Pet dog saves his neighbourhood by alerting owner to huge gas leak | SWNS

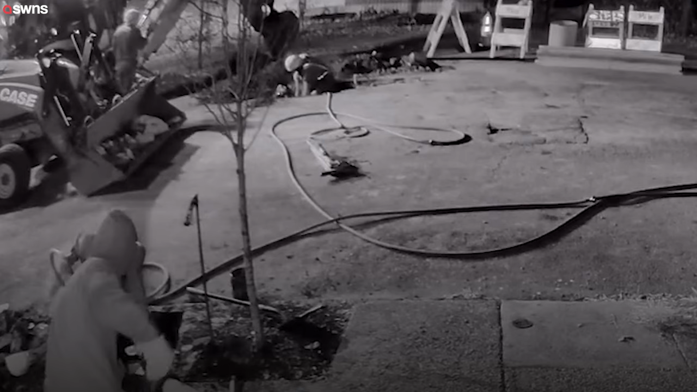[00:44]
the hole was gas they worked non-stop for three days fixed